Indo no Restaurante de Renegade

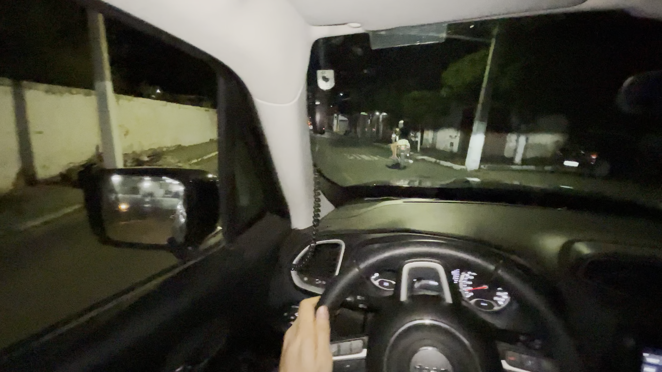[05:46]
É o quartel, galera. Aí tem duas oficinas boas aí, grande, né? Mas é lotada. E o Kai é de cá. Tem uns reboques lá, tem elevador, né?
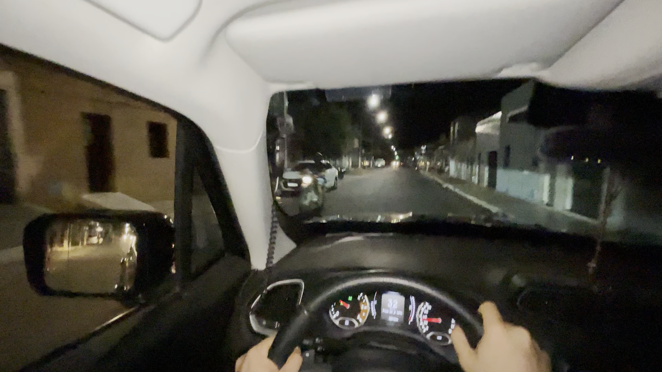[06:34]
Tá aqui uma oficina, New Car.
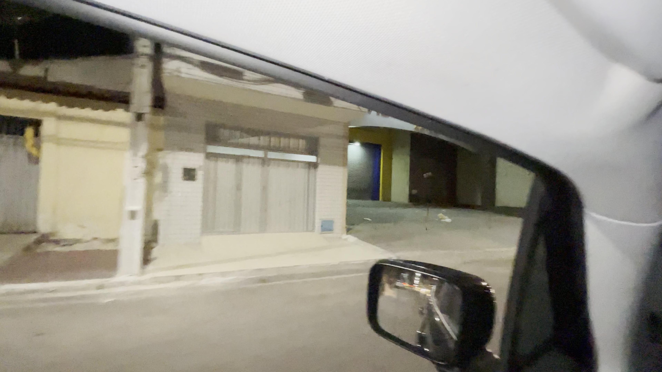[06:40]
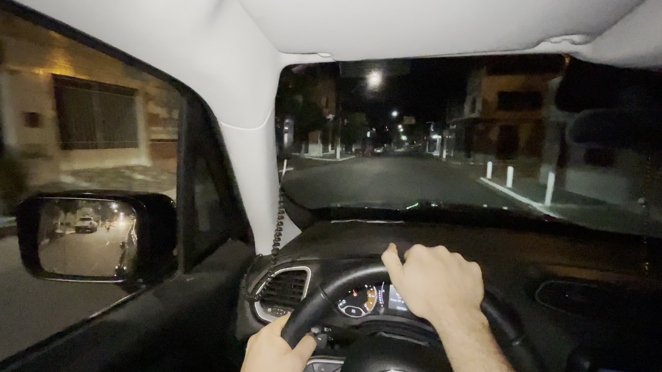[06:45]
Parecia carro de gente abandonada em rua. Abandonada. Aqui outra oficina, New Car.
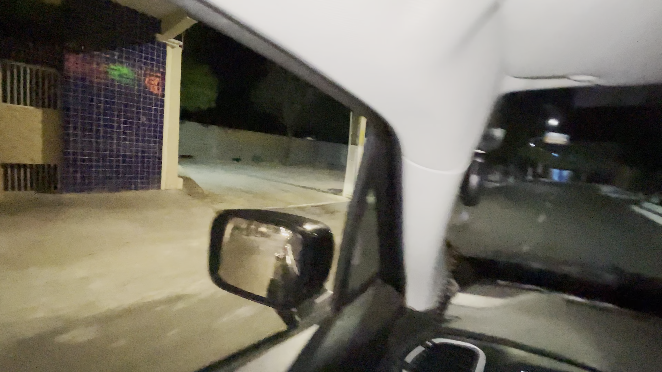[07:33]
Colocaram aqui uma placa. Aí os caminhões rebox daquelas lojas lá. Um pipa, dois pipa e três reboques.
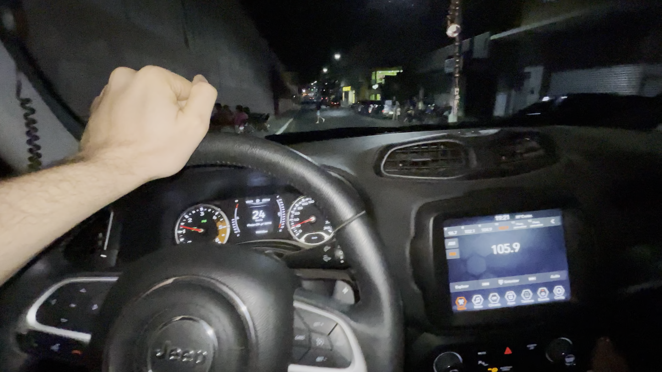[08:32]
Tá aqui o Puro Açaí. Banco do Brasil.